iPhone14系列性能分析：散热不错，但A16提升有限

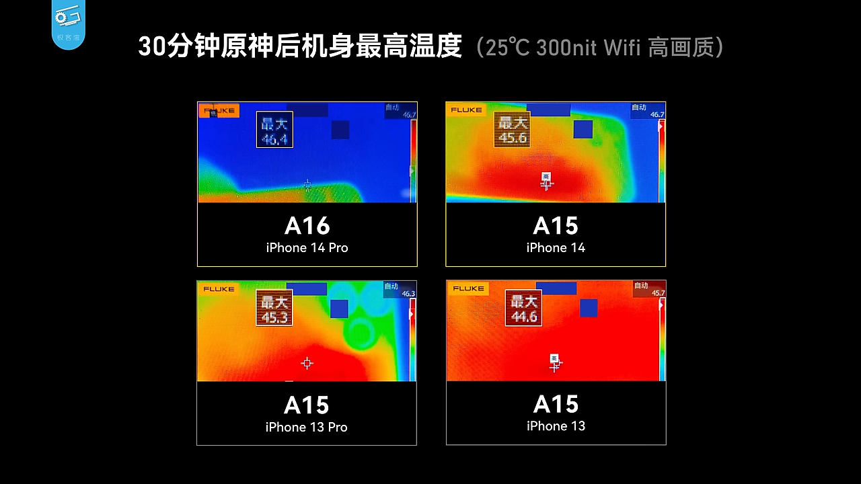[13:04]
曲线视频的时候就发现iOS系统里有借助机身表面温度传感器设立温度墙所以iPhone的散热能力基本上就是看机身表面在45度时有多少热能被导出来我们
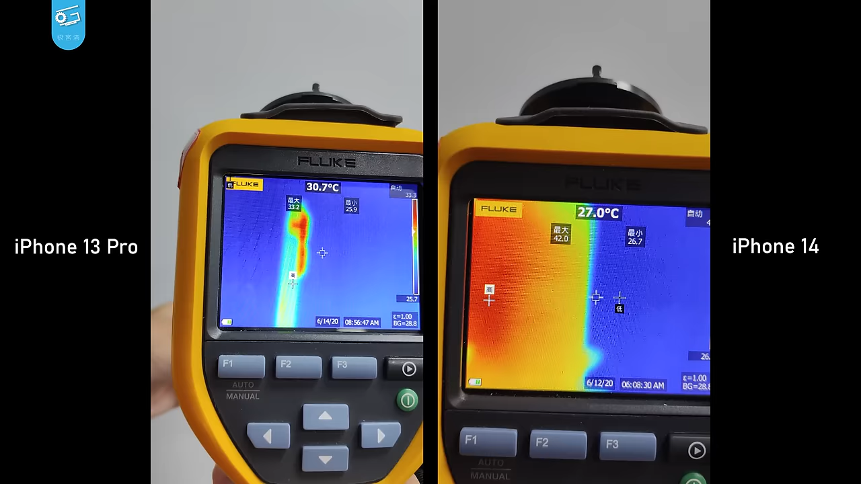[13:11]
看热成像图很容易看得出来iPhone 14热的
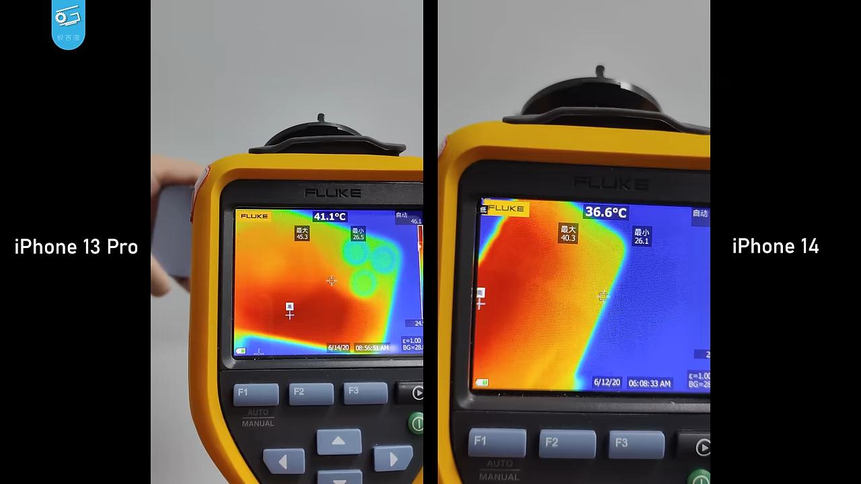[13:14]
区域要比13 Pro明显大出一块热量也分布得更均匀机身内部肯定是做了一些均热处理的到底